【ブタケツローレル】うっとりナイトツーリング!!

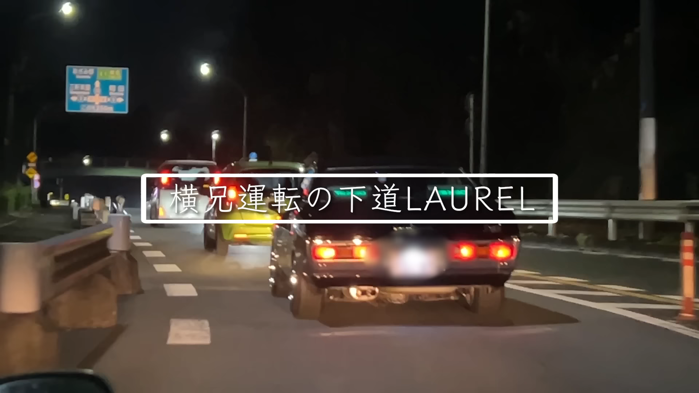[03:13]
やばすぎるやろ。マジであれ、あんななってんの俺のローレル、 はい、 はい、やばすぎんな。
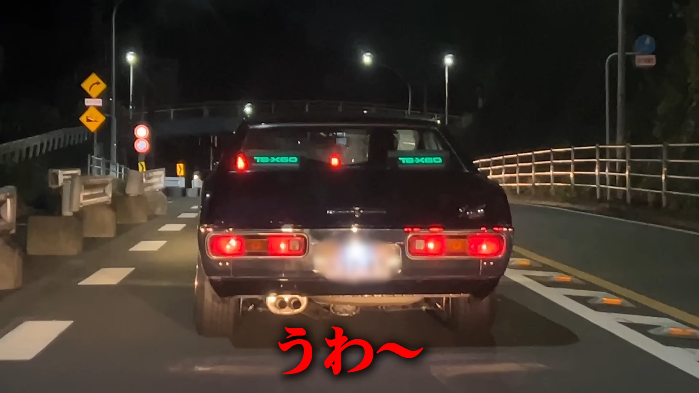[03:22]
あ、 うわ ぁ、かっけぇな。 もしも自分が違う車で乗ってて、違う人があのローレル乗ってた時の、 はい、 おいっていうのを見たいわけよ。
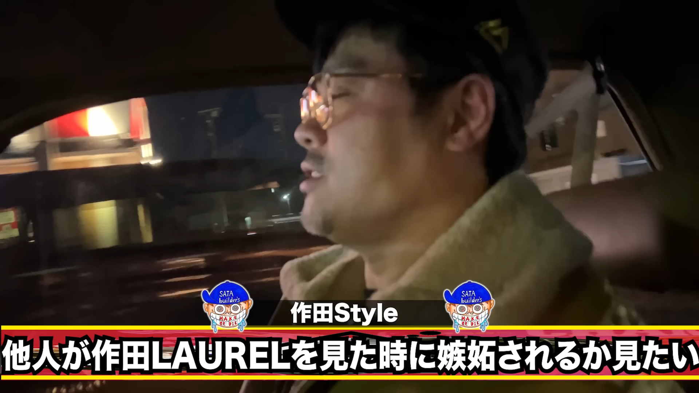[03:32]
ジェラシーを焼くかどうか。 ああ、焼き餅焼いて、 焼き餅焼くかどうかよ、やっぱり。 なるほど。 あ、いいね。
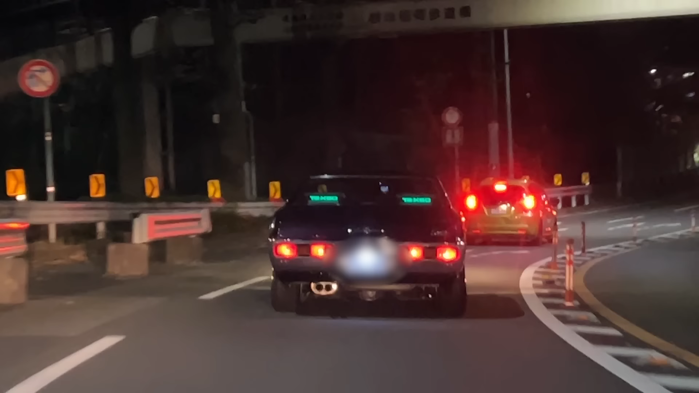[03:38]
前のやつ悪いね。どんなやつが乗ってんのって思うよね、これね。いやー、VC やね。 やっぱいい緑ですね。